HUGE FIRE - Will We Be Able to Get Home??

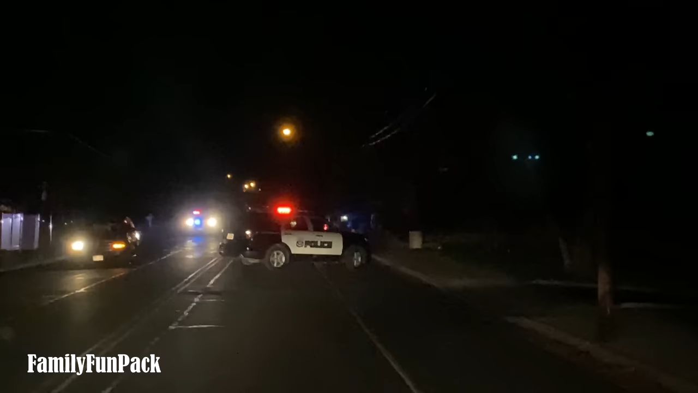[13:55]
Okay, this is our road. We're gonna ask if we can get around.